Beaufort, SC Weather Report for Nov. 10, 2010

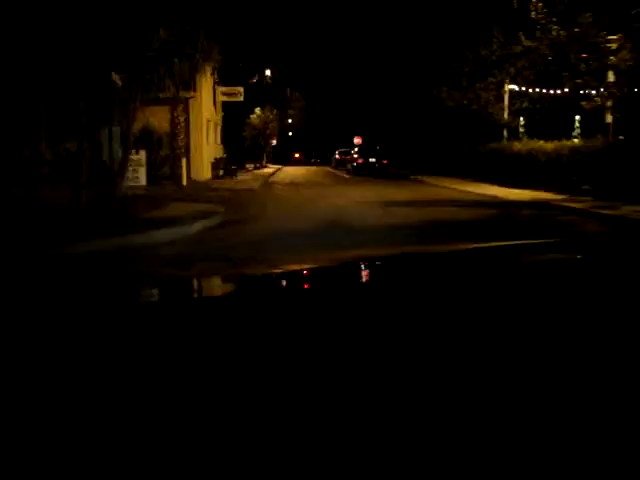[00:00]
Hey, my name is Keith Strachan. I'm with Ballinger Realty and it's Wednesday, November the 10th and I'm doing my first ever nighttime weather report.
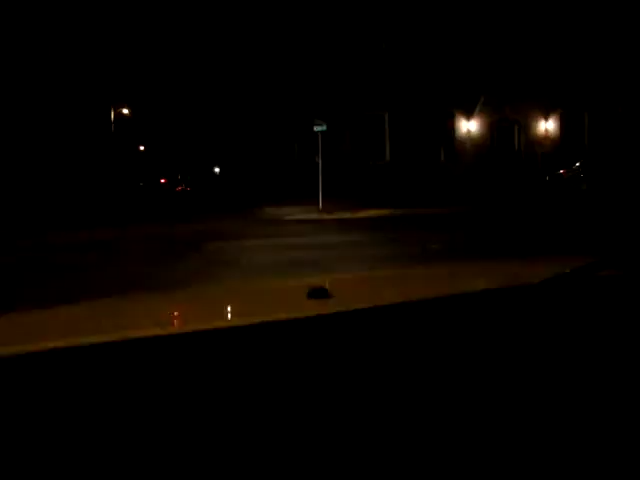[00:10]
And you can probably figure out by now why I've never done one before because you can't really see what the heck's going on. But I'm cruising through downtown and the Beaufort Inn is to the right. I'm going to swing back around and show you the front of the Beaufort Inn. It's a really great bed and breakfast. There's the Arsenal, which is an interesting place. It was founded back in the early 1800s and at one time obviously served as the Arsenal for town.
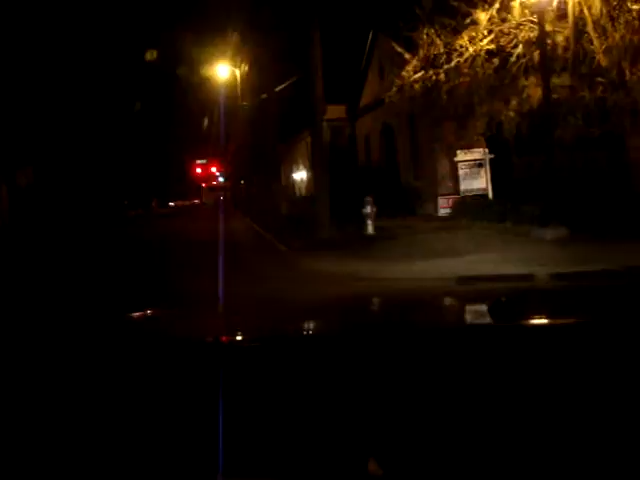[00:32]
And it looks like something that might have been built just in the last 30 to 40 years, but it actually is a very old building. The Beaufort Library is to the left and I'm going to swing around here to the right and we'll show you the Beaufort Inn, which is noteworthy. It has an excellent restaurant and it also is a really, really nice B&B.
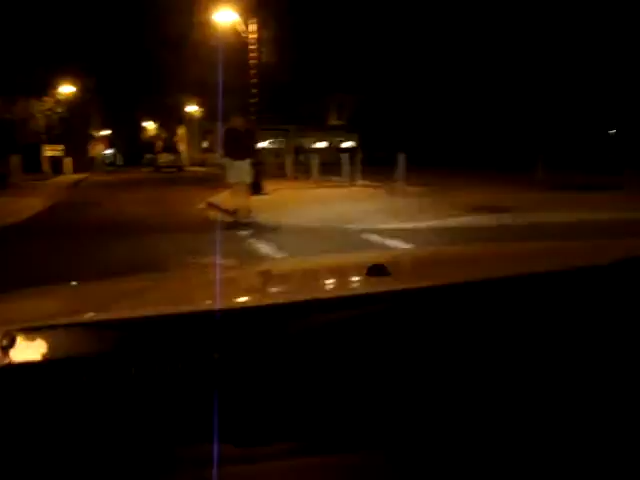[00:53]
It's the place here with all the lights. If you need me, give me a call at 843-263-6886. Once again, 843-263-6886.